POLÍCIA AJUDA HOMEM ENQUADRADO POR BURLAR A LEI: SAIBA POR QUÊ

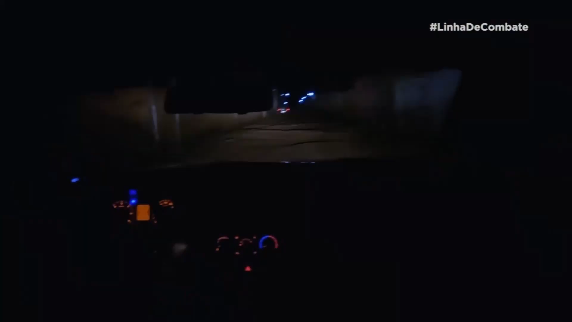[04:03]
Eles rodam pelo assentamento e nada. A equipe, então, muda a tática e passa a fazer a abordagem em busca de informações.